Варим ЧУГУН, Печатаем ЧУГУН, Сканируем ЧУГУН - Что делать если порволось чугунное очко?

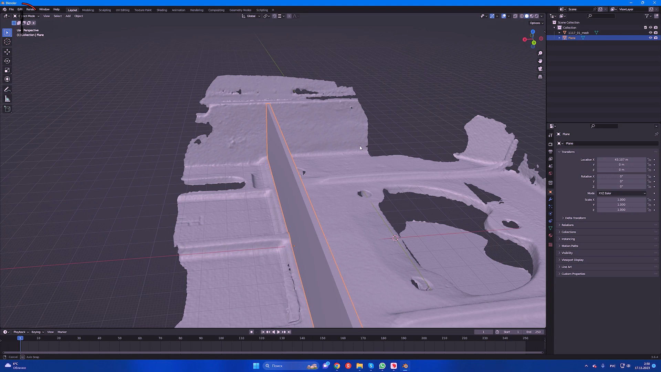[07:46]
Тут вообще ни в чем нет симметрии, тут по-разному расположены ребра жесткости по высоте, по ширине, по глубине.
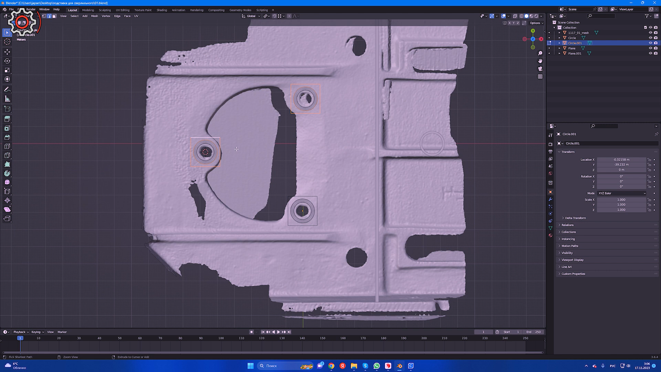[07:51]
Тут отверстия несимметричны, они на разных уровнях находятся.